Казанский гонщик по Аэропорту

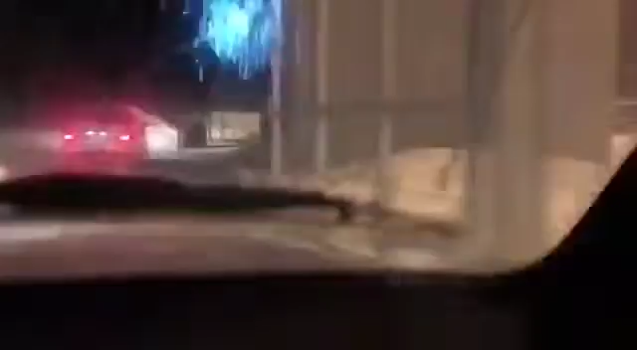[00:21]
Летел вон на ветку проехал, видите? Да, на взлетную полосу, что ли?